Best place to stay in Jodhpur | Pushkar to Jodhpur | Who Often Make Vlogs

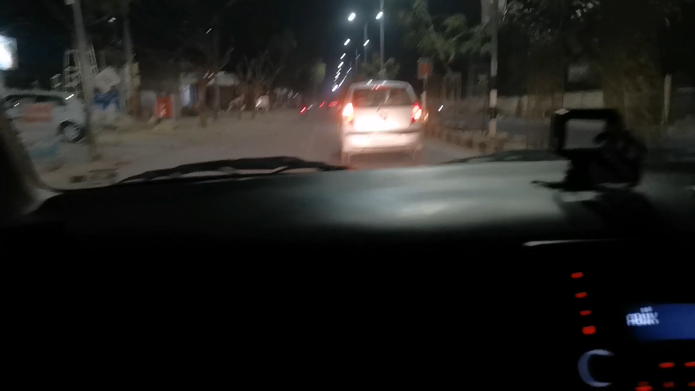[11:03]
छोटी छोटी दीवारें बनी हुई आज ये वही से लोगों ने अपने हिसाब से बना रखे थे। तो ठीक है भाई, फटाफट पहुँचते अब जोधपुर, कोई दिक्कत नहीं है, सब कुछ ओके।